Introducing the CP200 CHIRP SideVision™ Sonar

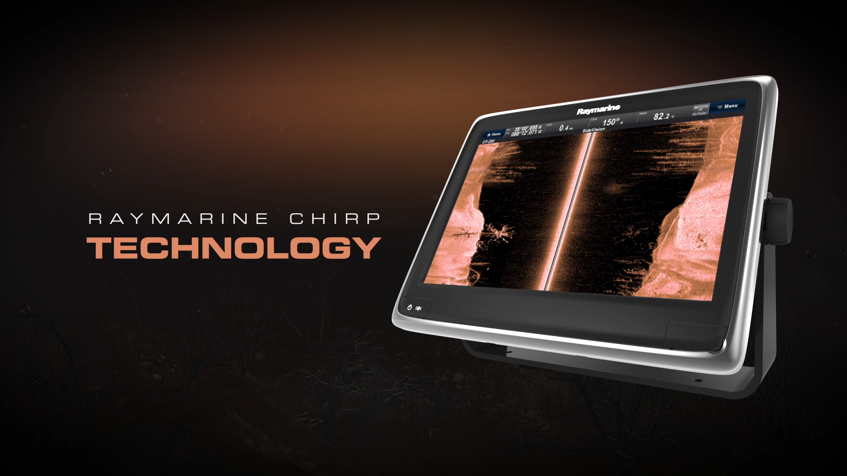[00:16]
Engineered with Raymarine SHIRP technology, the CP-200 Side Vision Sonar produces imagery so close to reality, we call it visionality.
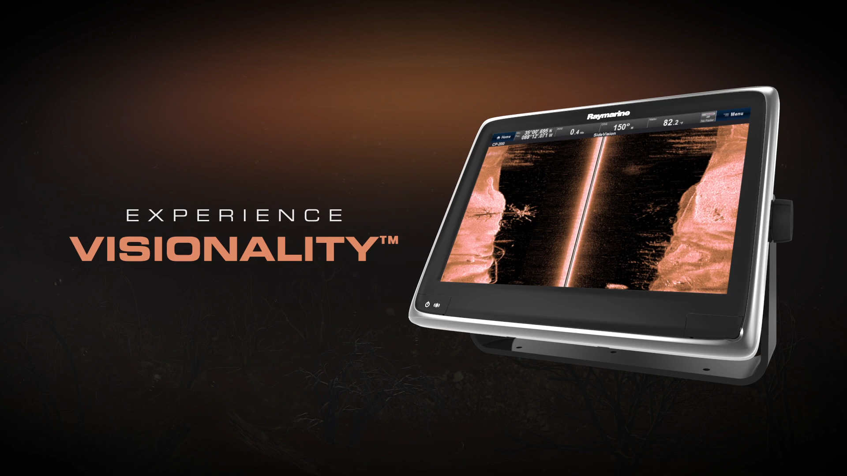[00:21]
Seeing photo-like side-scan imagery of terrain
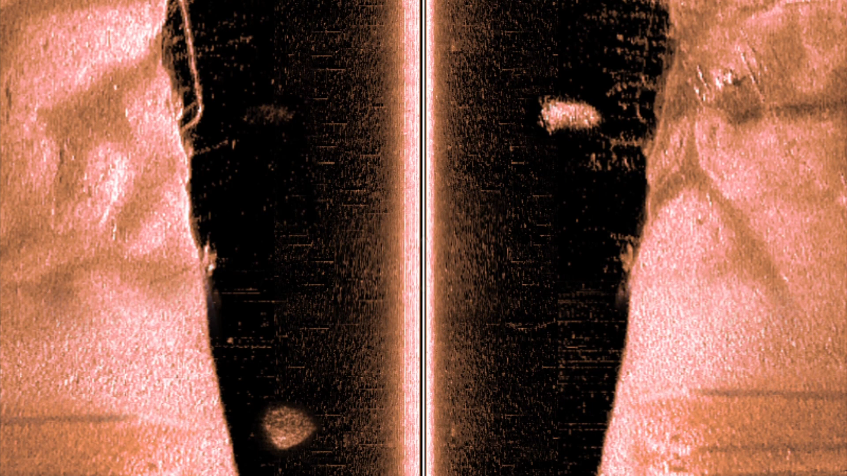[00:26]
and man-made objects is now easier than ever.
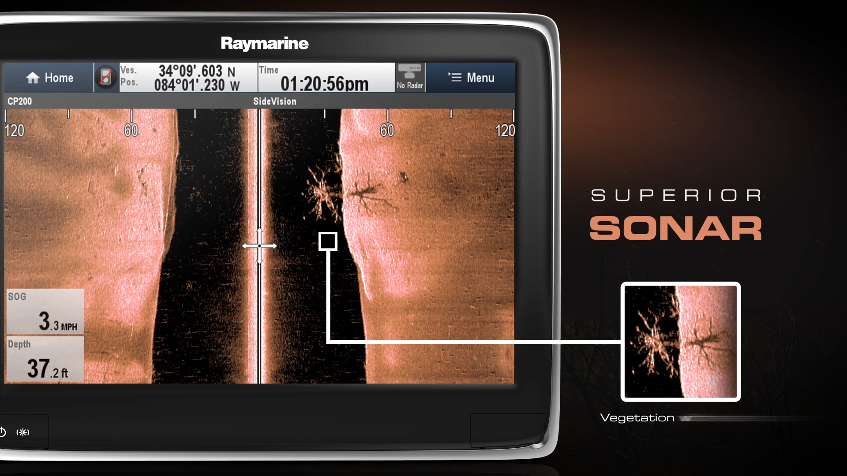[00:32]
On screen: depth 37.2 ft
CP-200 uses CHIRP signal processor and pulses across a wide spectrum of sonar frequencies simultaneously.
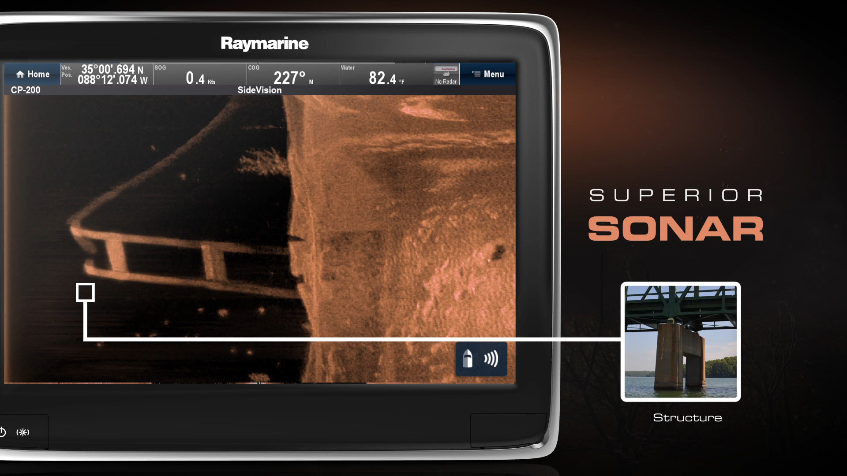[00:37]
On screen: water 82.4°F, speed 0.4 kn
The result is superior resolution.
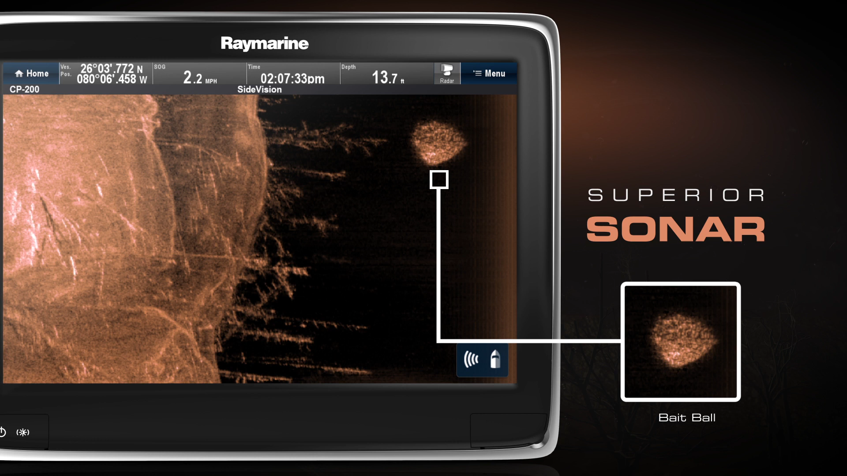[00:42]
On screen: depth 13.7 ft, speed 2.2 mph
The CP-200 provides best-in-class sonar scanning using two high-performance transducer arrays along with two dedicated SHIRP sonar channels.